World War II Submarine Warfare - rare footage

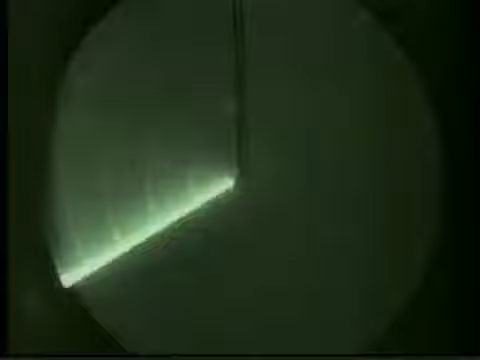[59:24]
Unlike SD, SJ radar was directional and provided the exact range and bearing of surface targets.